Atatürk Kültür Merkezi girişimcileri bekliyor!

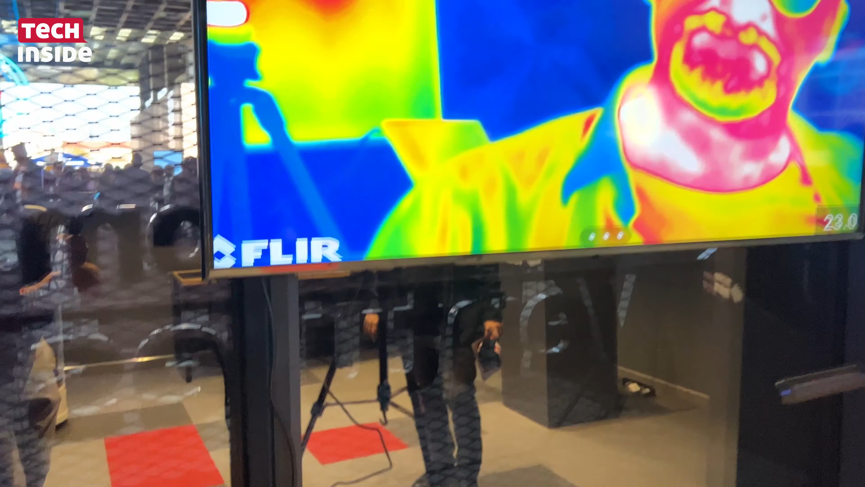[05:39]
Önce sizi tanıyalım bu girişim ve daha sonra da bize girişiminizi anlatın. Merhabalar ben Prof. Dr. Murat Ceylan.
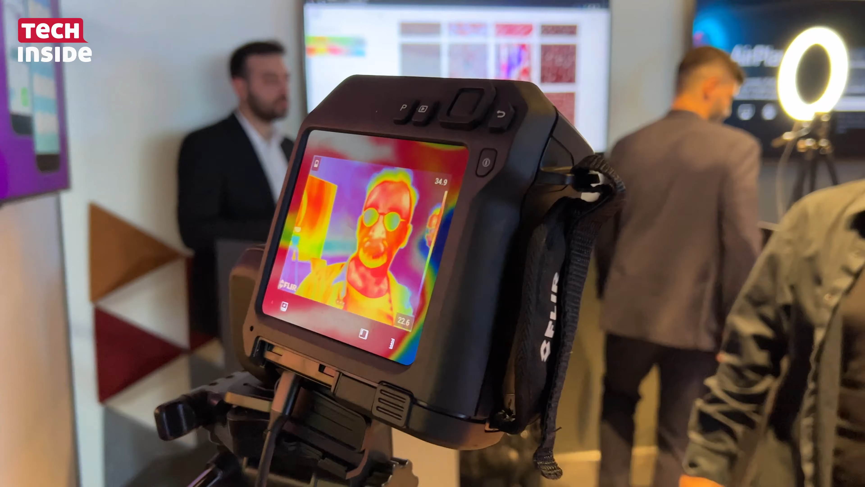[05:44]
AI Vision Tech firmasının kurucu ortağıyım. Bugün de burada AI for Sports isimli yazılımımızı görüyorsunuz. Yazılımımız sporcuların sakatlık risk analizini çıkarmak için termal görüntüleme ve yapay zeka kullanan bir aslında akıllı yazı.
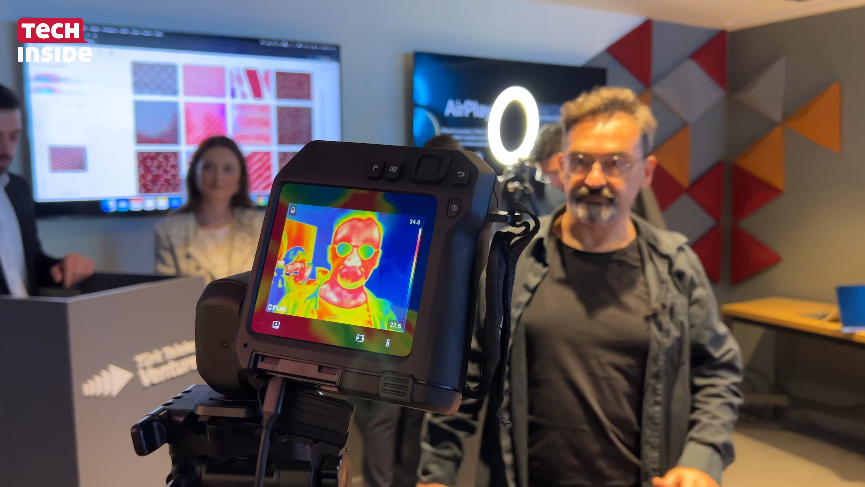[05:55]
15 saniye içerisinde bir sporcunun 40 farklı kas grubuna termal analizini